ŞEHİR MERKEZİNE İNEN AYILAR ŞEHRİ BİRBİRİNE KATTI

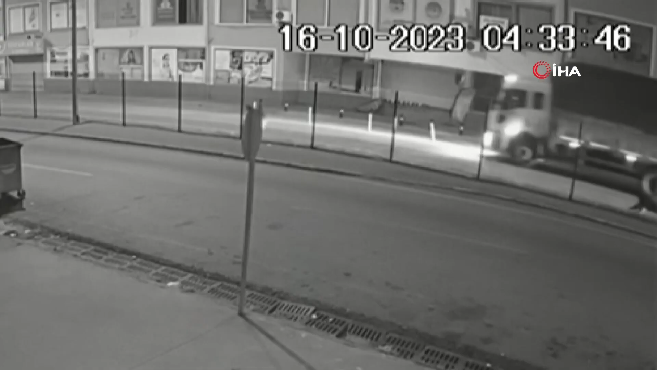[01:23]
Şehir merkezinde gezen ayılar, bir iş yerinin güvenlik kamerası tarafından da kaydedilce.